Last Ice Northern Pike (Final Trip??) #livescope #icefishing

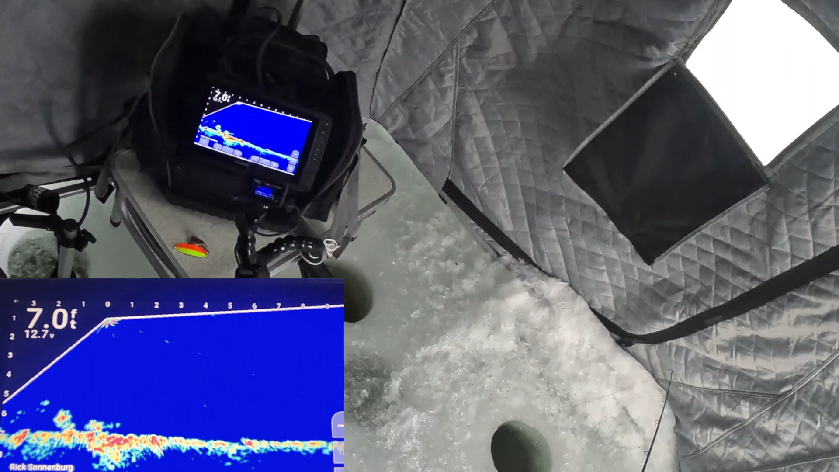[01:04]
On screen: depth 7.0 ft
I think we got a fish taking her here now.
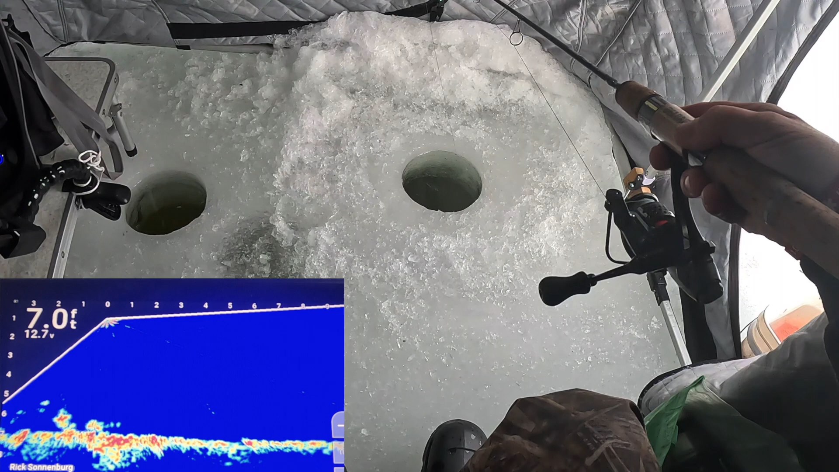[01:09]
He's taking it on the Ecomap bait feeder. We're gonna set him.
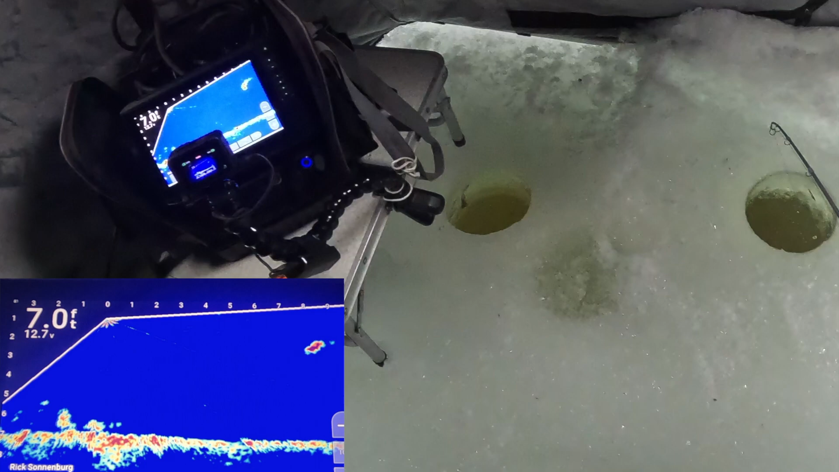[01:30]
On screen: depth 7.0 ft
He's fighting. Gotta get him up the hole right now.
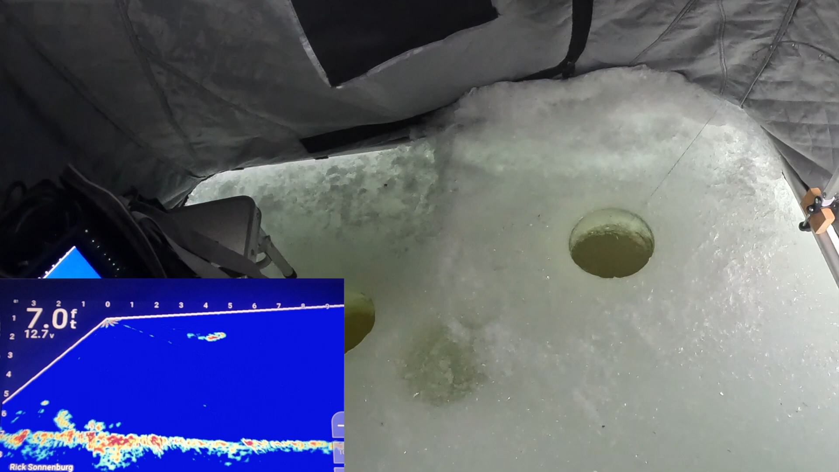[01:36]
On screen: depth 7.0 ft
That's the thing. Oh, he's a fighter.
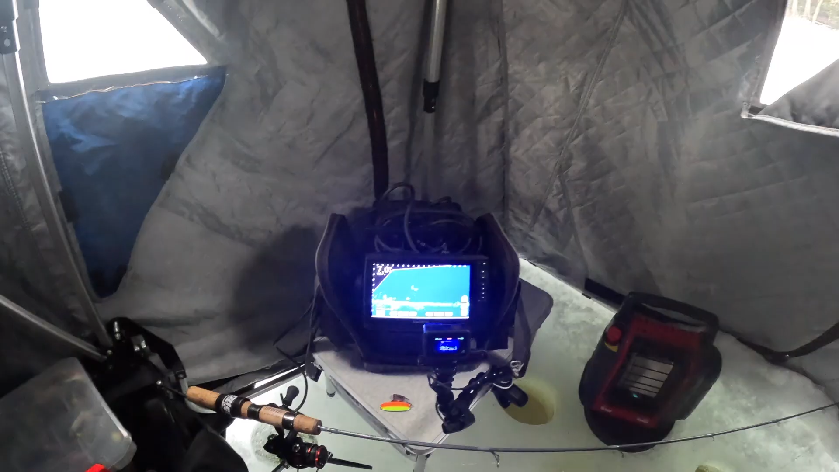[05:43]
Who's that? It's a pretty big fish. I'm gonna try to ching him up here. I'll pull this one out.
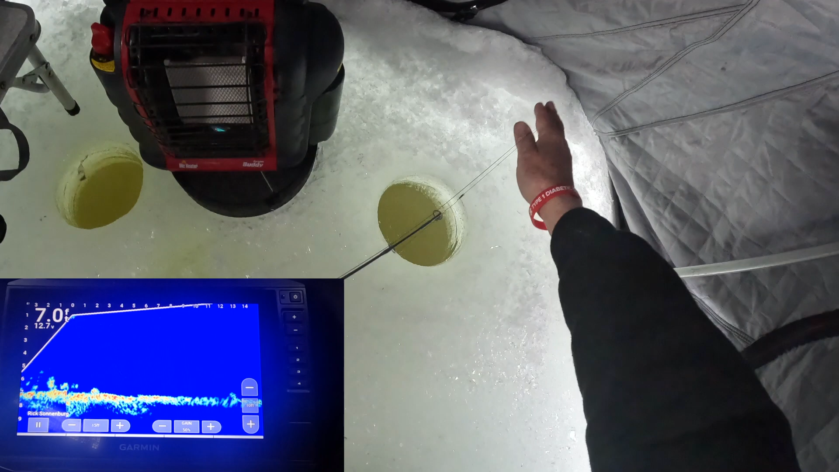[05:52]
I'll put him in the bucket. See if I end it. I should just have 2 rods in here. That's what I should be doing. Put the scissor kick down.
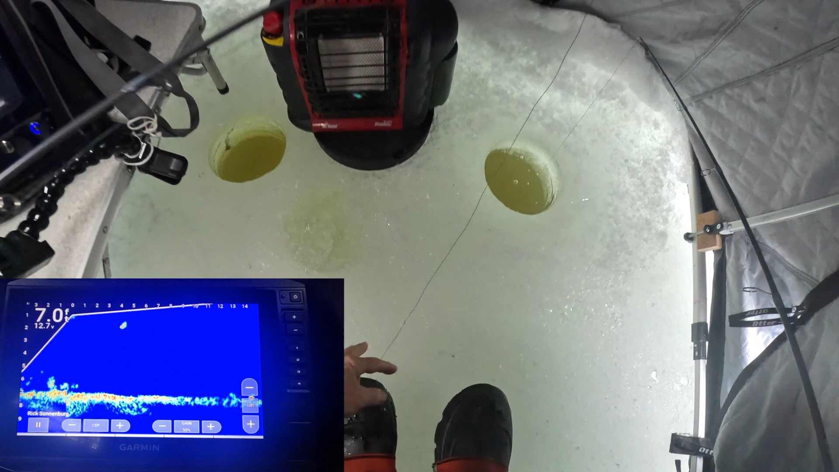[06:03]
They come up and they look at it, but they don't. He's looking at it, but.
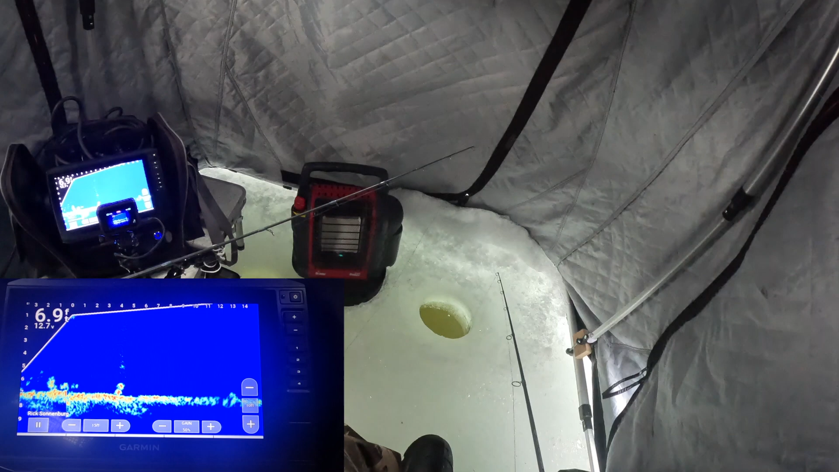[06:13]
There he is, perch.
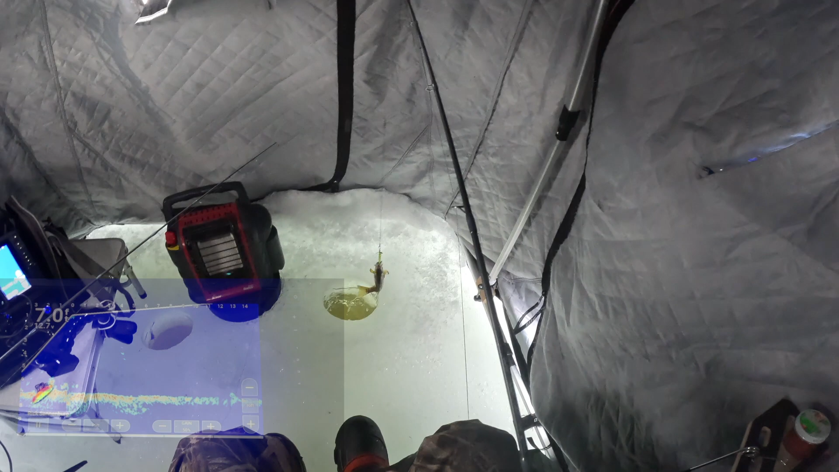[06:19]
A perchy-werchy, that's what it was. Oh, and he's off.